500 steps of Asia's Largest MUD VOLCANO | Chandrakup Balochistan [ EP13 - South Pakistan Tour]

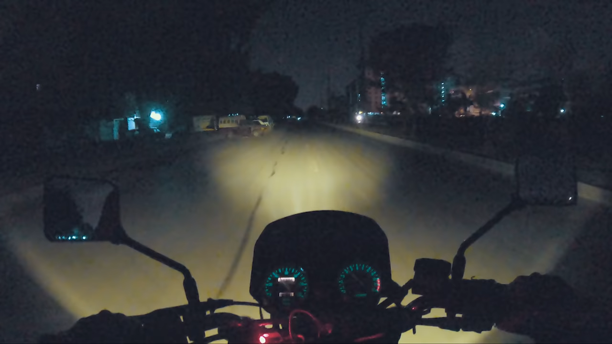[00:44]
रोड्स पे कम ट्राफिक का फाइदा उठाते हुए फजर से पहले ही मैंने कराची से एक्सिट कर लिया
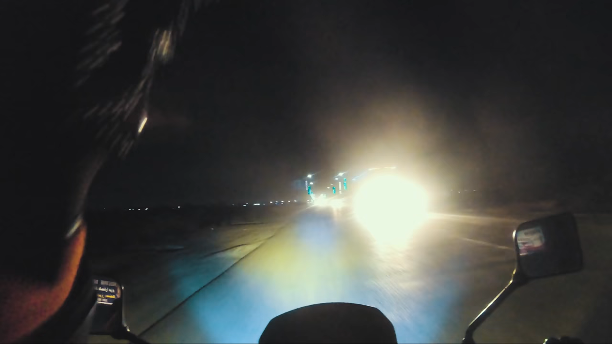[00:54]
बोड आ गया है और भलोचिस्तान में जिनाब हम एंटर होगे इस
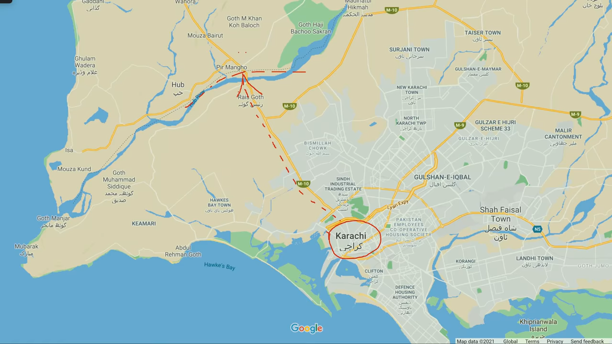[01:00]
साथ भलोचिस्तान इंफाक इस
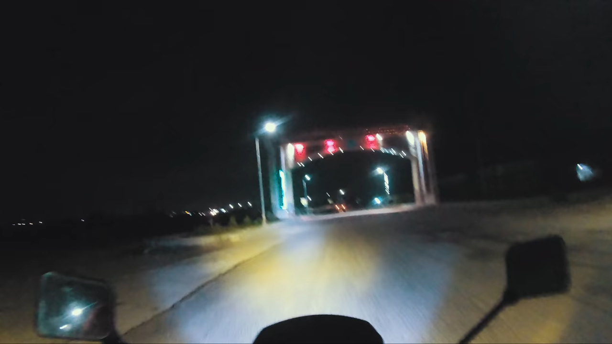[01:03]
इस बाबे भलोचिस्तान अब आप एंटरिंग एंड बालोचिस्तान
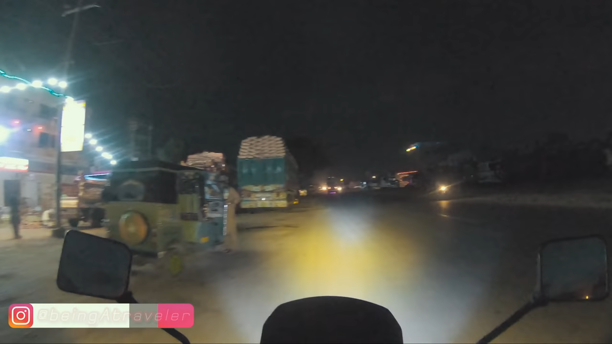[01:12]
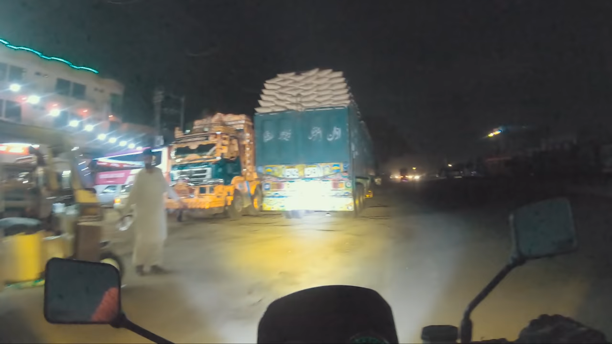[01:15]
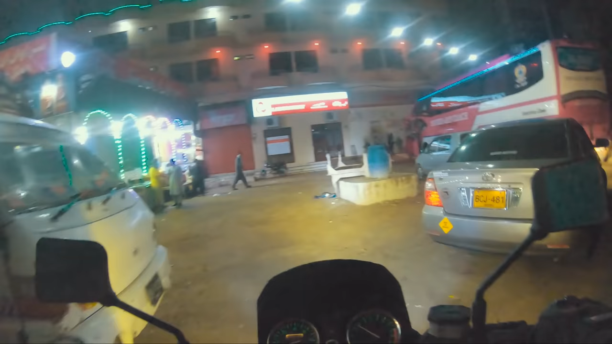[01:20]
कराची एकसिट करने के बाद मैंने एक ट्रक होटल पे ब्रेक लगाई ताके नाश्ता सीन कर लिया जाए